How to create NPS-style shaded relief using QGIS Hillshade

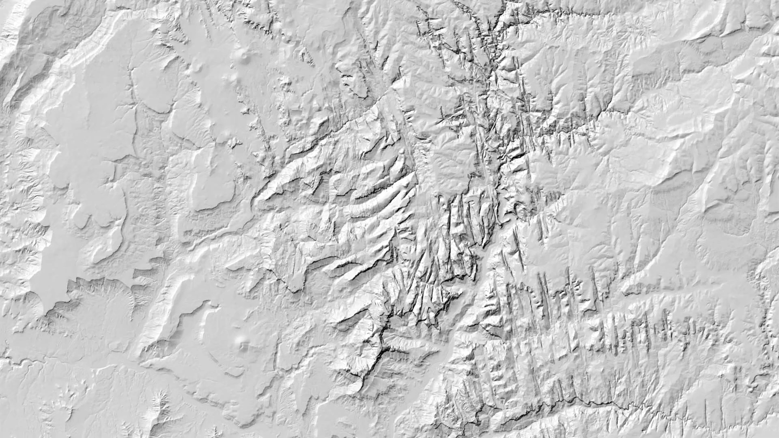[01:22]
Here's a DEM after being converted to a hillshade. Next, they add a Hue Saturation adjustment layer in Photoshop using these settings. Here's the result.